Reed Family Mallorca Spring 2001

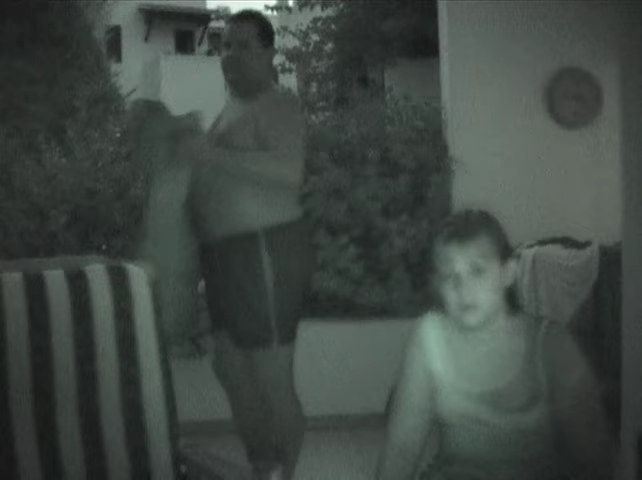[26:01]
I want to see Dad. You can't see from there. Damien eyes.
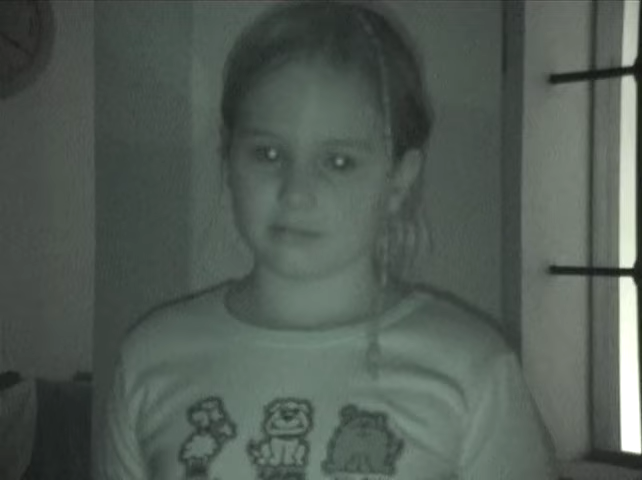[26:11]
You can't share. Hello. I've got Damien eyes now as well. Oh God, oh, it's horrible, isn't it?
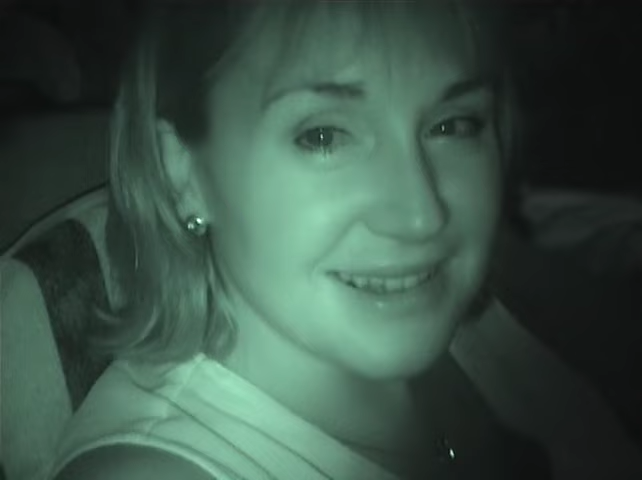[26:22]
It's amazing, isn't it? What's that word written backwards there? That's kind of.
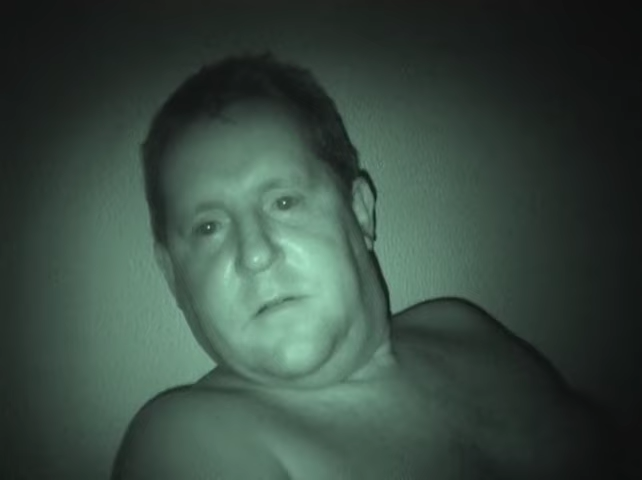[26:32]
Can you see a red light? Yeah. In here, is it really obvious? Well, no. That's your night shot, liar. Simon and I are sitting on his balcony, perving at some people in the pool. Hoping they're doing the old skinny dipping. We think they're doing more than skinny dipping, but we're just trying to get some focus on them. So we'll be round to you in a minute. I think it's Sandra and Pete now. No. Give it a look. We'll be back to you in a minute.
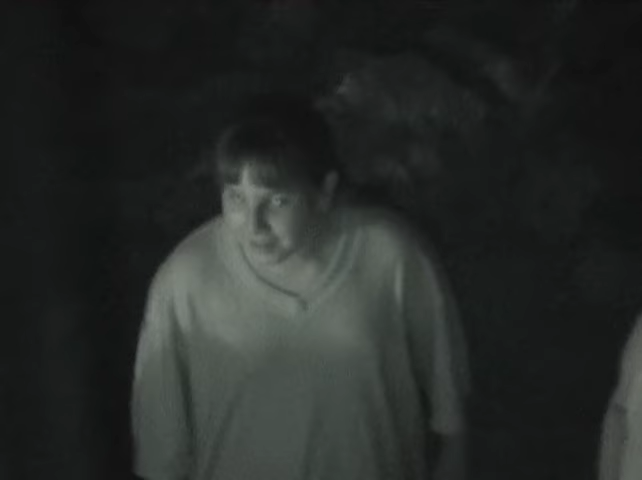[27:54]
It's your wife here, look. Sorry.